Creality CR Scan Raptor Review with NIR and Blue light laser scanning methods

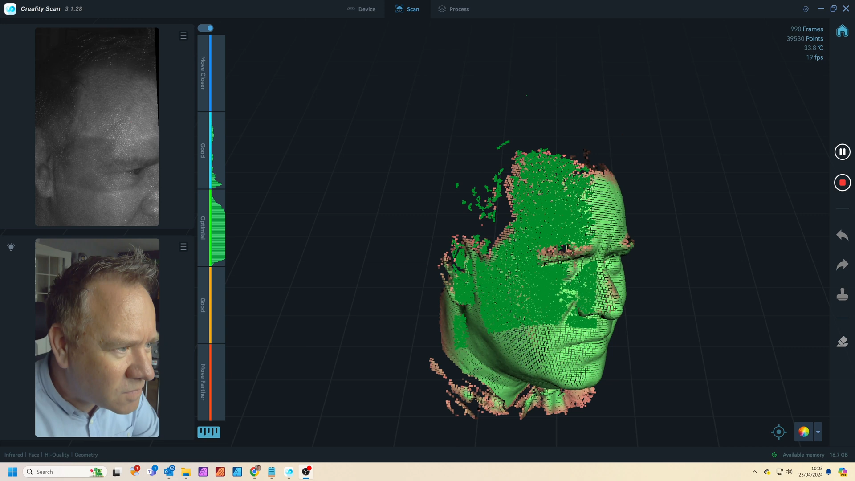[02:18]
It takes about two minutes to scan my face and you can see the scanner provides a detailed result which is great for close-up renders.
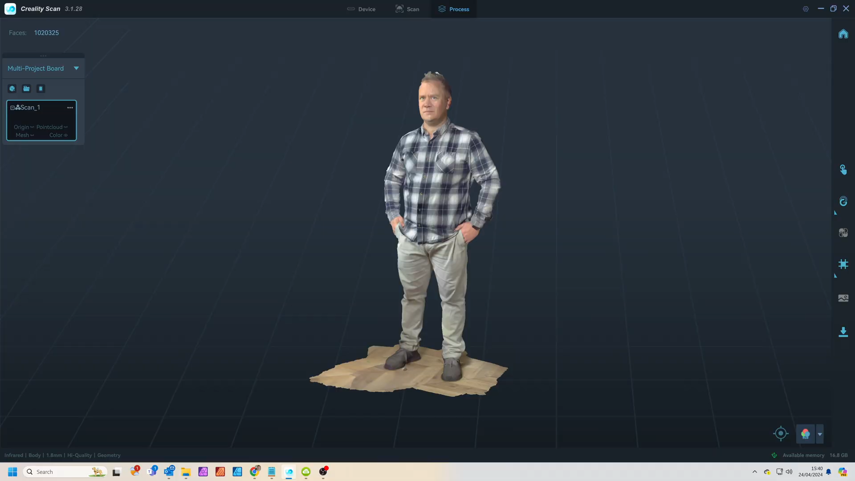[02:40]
My daughter scanned my whole body in about three minutes and then I took the file into blender where I imported it into this scene downloaded from blender kit.
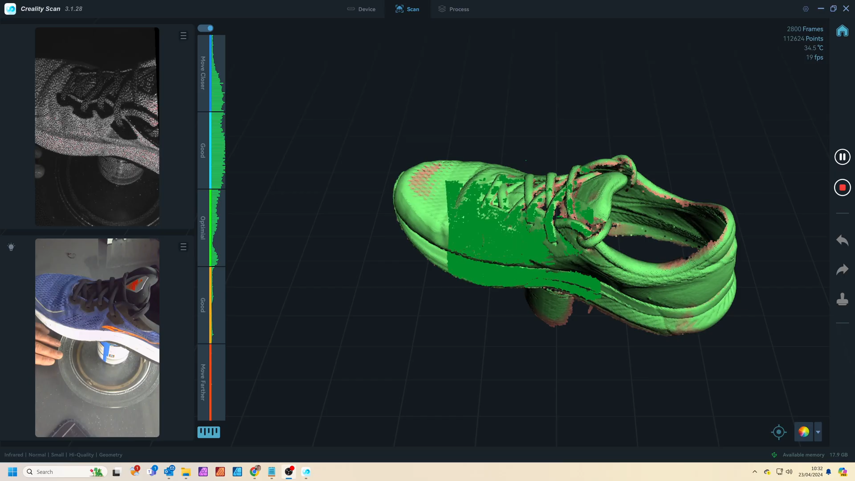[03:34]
I'm slowly spinning the turntable around while keeping the scanner mostly still to capture the shoe from all angles.
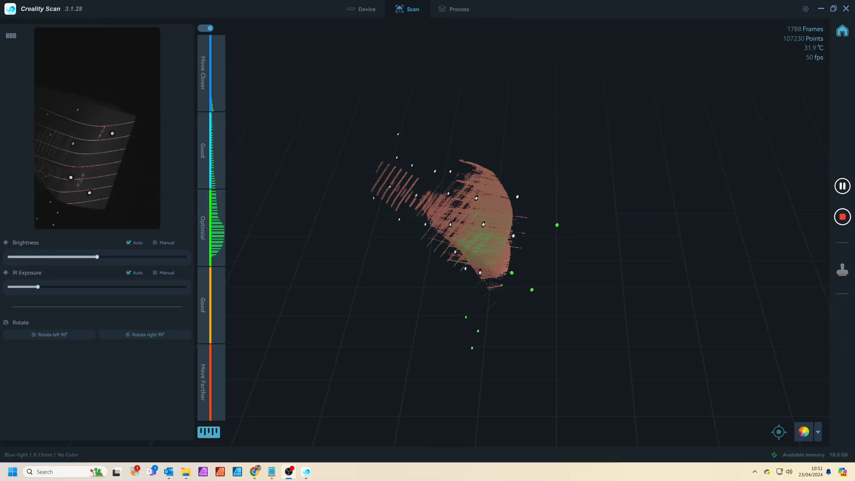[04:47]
It takes about five minutes to scan one side of the plastic part. Next the part gets flipped upside down and I scan the other side.
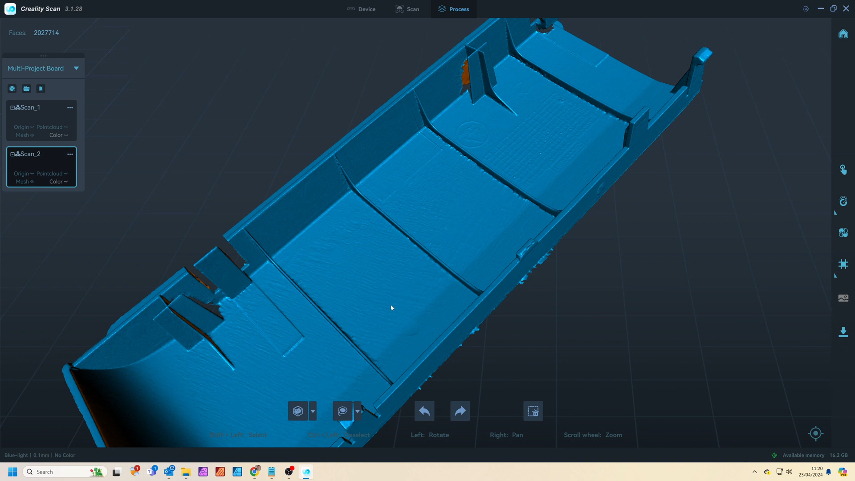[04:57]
You can see the outstanding detail captured here.
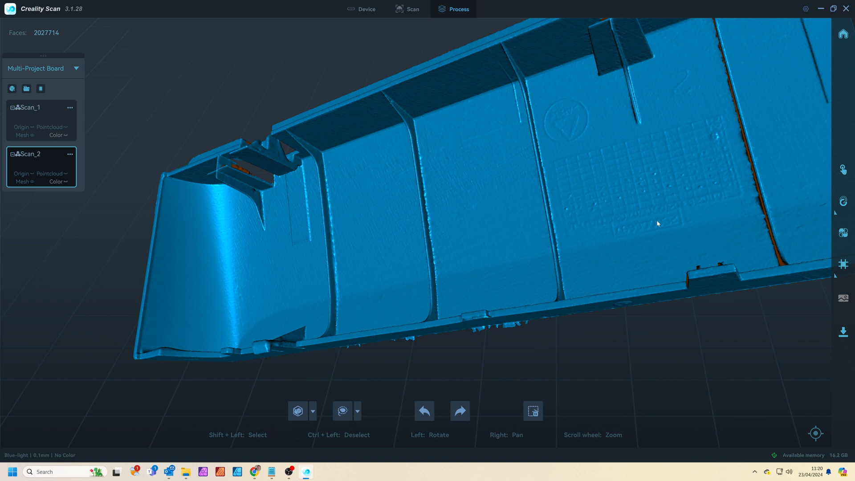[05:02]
All the plastic fins are present and you can even read the numbers stamped into the plastic.
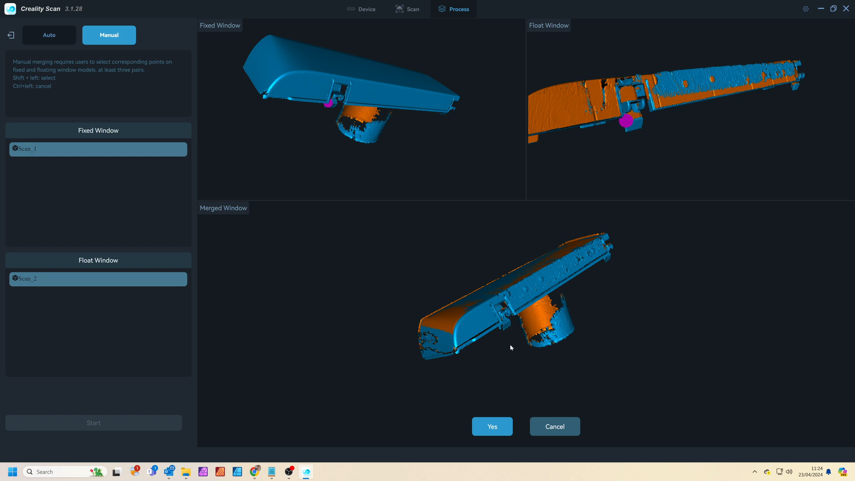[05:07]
Within the software you can then select three parts of the model which are common to both scans and the software
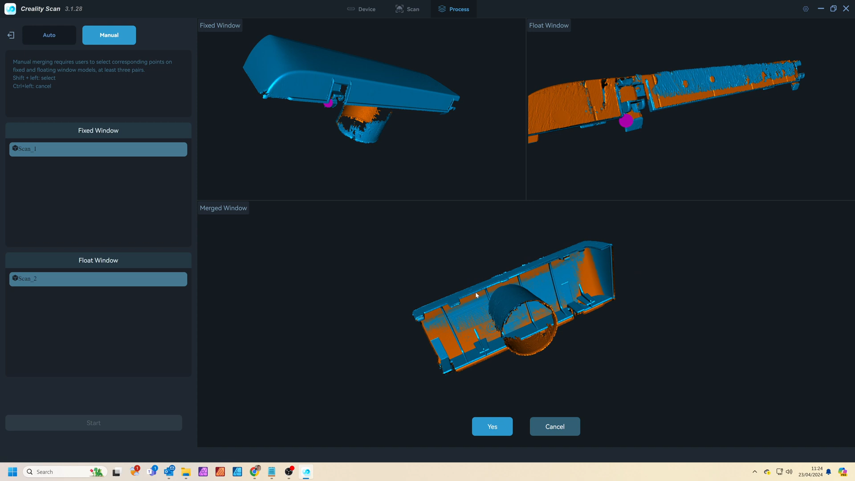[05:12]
automatically aligns and joins these models together to make one complete scan which includes all of the model.
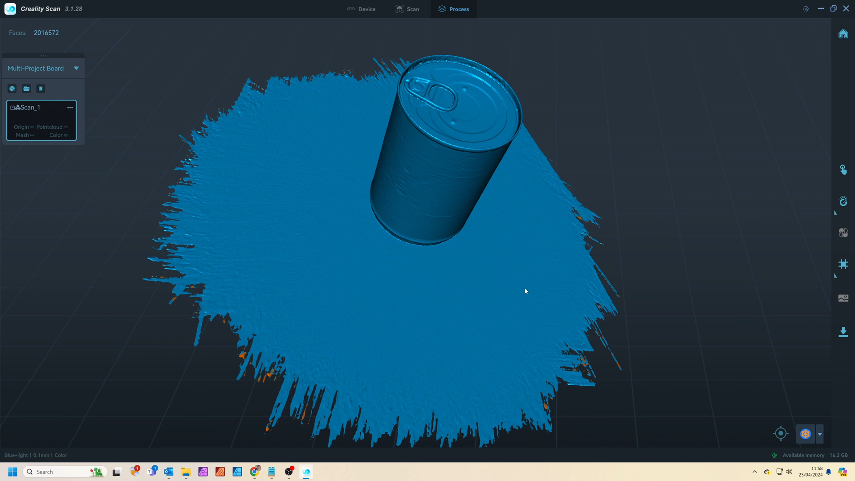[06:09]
the can perfectly although the material texture isn't that high resolution.
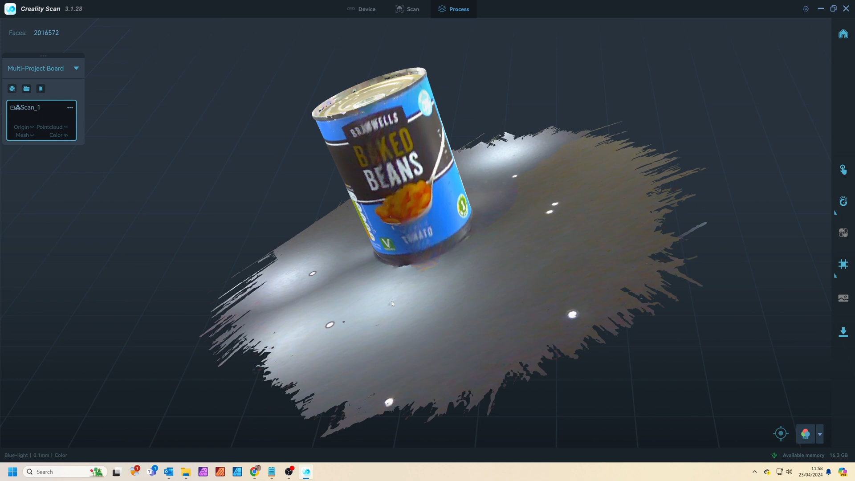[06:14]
Whereas the near infrared scan is much quicker and captures the label texture
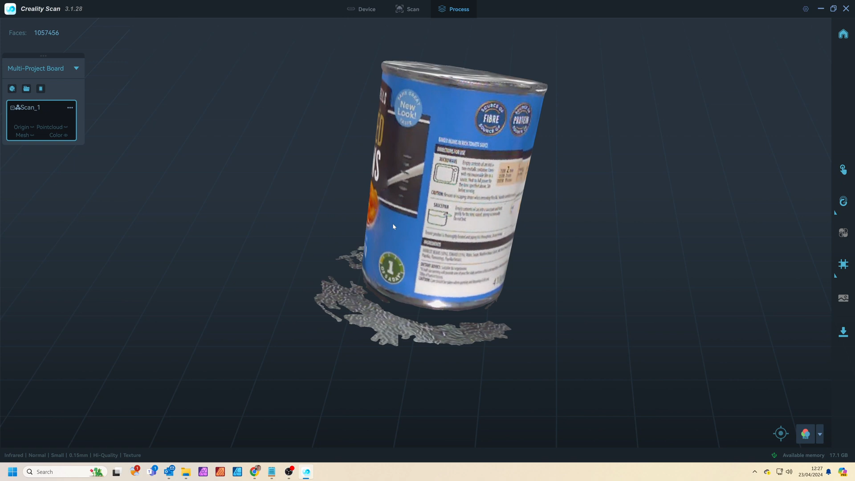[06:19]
more accurately it's at the expense of model geometry.